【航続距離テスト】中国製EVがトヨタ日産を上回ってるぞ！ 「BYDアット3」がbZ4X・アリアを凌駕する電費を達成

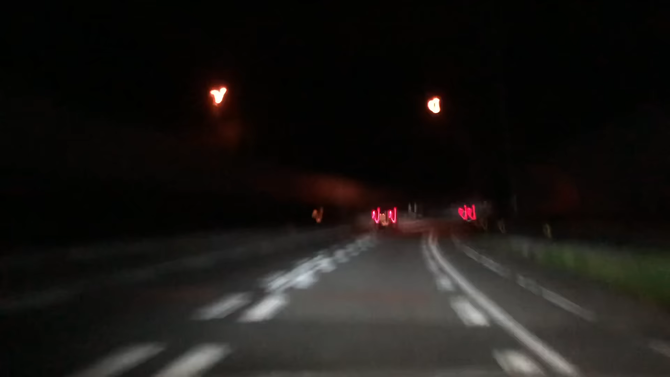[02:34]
御殿場にね 向かうですねこのあのうねうねのね あの道と 右ルートと左ルート私はね あの右ルートを選択しているわけですがはい このね うねうねの道に起きるですねこの自動運転支援のレベル精度 どんなものなのかというところですがはい 今ね 今完全にやってくれてますやってくれてます やってくれてますはい でもですね こう 車がですねこう ハンドルが右左 右左あー 右に寄ってる でも自分で耐えた
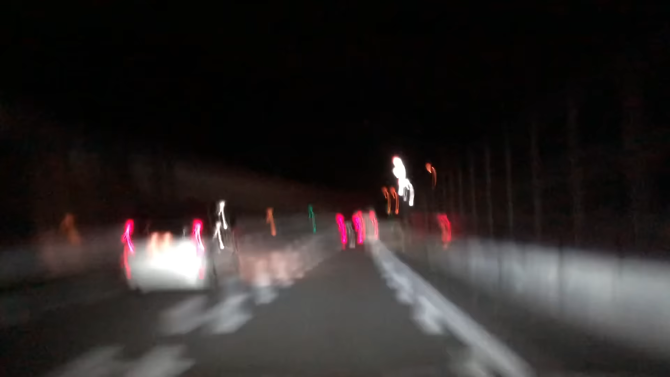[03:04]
自分で耐えた けど
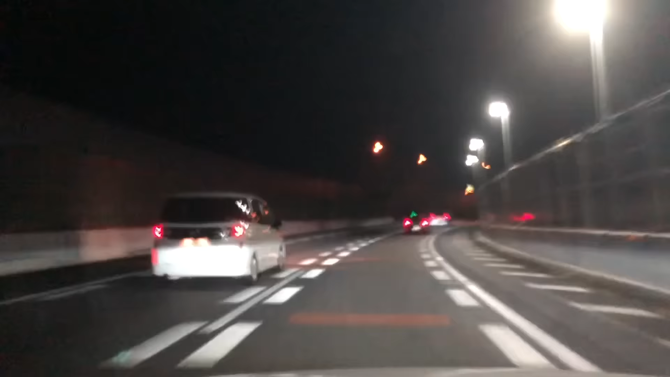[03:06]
あー 左はきついか 左はきついか 左に前が車がいるでも あー 耐えてる 耐えてるこれ今 制限速度ジャストプラスぐらいかなだけど 今 耐えましたよよく耐えた よく耐えたよく耐えた よく耐えた 制限速度プラスちょいぐらいだとなんとかなるってことですねただ ここやっぱりあの みなさん流しますから流すともうダメですね ここね
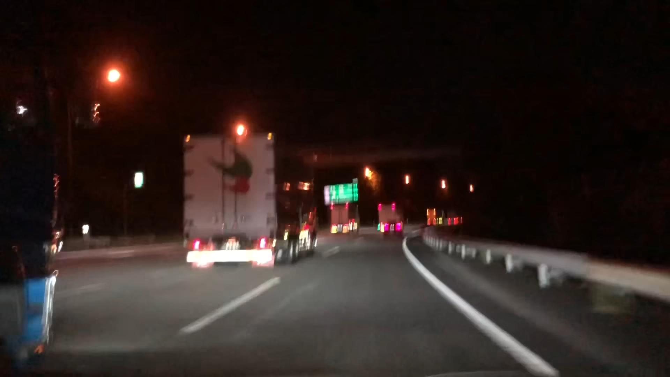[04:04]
でも やっぱり あのうねんねのカーブではまあ 正直言ってこう 安心して任せることはできないかなっていう感じですねちょっとね こう 左に寄るのかな違いか 右か ごめんなさい 間違えましたちょっとね 右に寄るのかななんか あの 要するに左カーブになった時に要するに外側に行っちゃうんですよ